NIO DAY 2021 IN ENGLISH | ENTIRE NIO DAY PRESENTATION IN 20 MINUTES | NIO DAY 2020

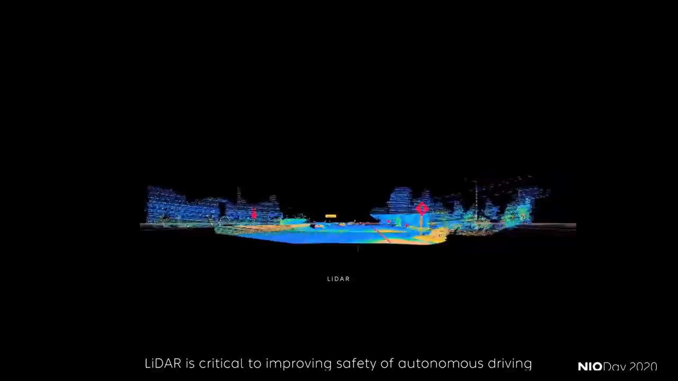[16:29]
In some scenarios, like high-speed driving at night,
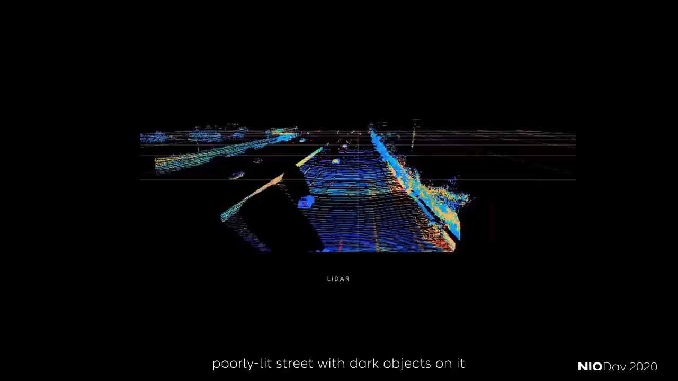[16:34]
poorly lit street and dark objects on it, glare caused by strong light, road with uncovered manhole, and where image algorithm fails to recognize objects,
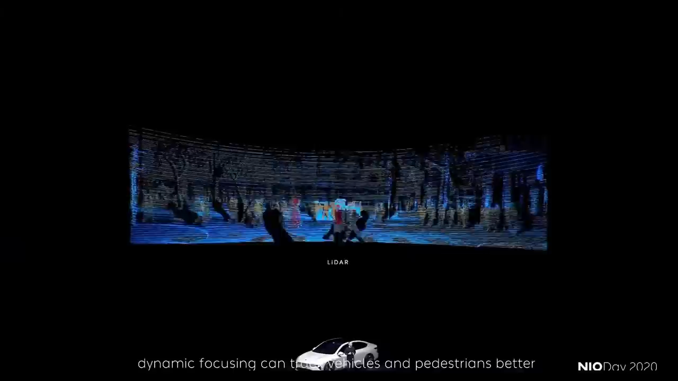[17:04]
For example, in a complicated crossroad, dynamic focusing can track vehicles and pedestrians better and small objects like a dog more accurately, which improves the usability and safety of autonomous driving.